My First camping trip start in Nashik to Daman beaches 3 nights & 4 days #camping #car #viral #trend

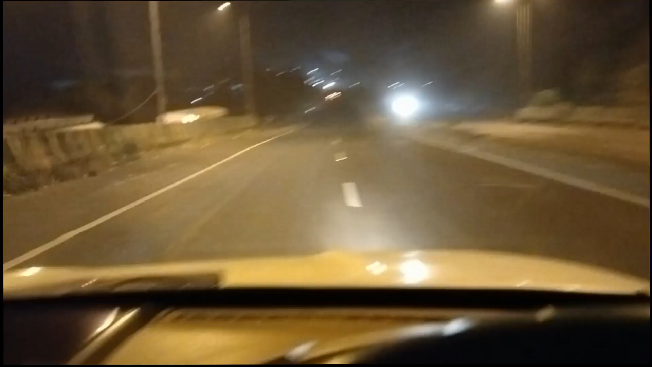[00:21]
वही अभी रात को भी जैम मिल गया था बहुत बड़ा जैम था अभी उसको निकला अभी नासिक तो हंडर पड़ा है इसे टाइम हुआ है नाइन एलेवन वहीं
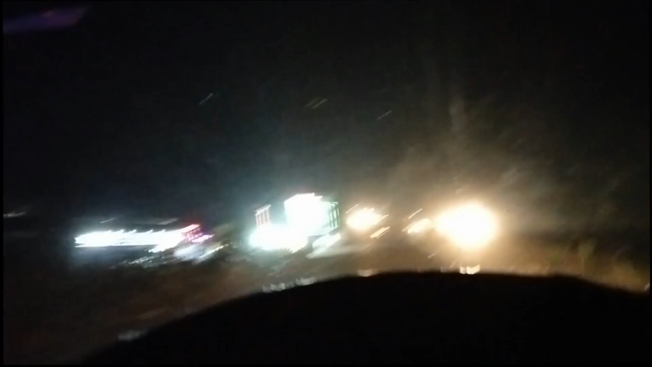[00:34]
पर जाकर रात को सोएंगे गाड़ी में और फिर असुबह जो काम करना है नासिक में वो काम करेंगे उसके बाद में नेकलेंगे हम लोग बमन के लिए सीधा अभी रात को बिल्कुल
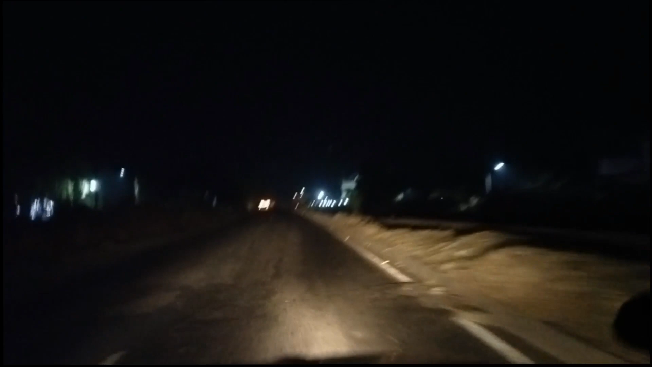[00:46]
भी ट्राइफिक नहीं है ये रोड पे अभी पीछे बहुत ट्राइफिक मिला आए जाना है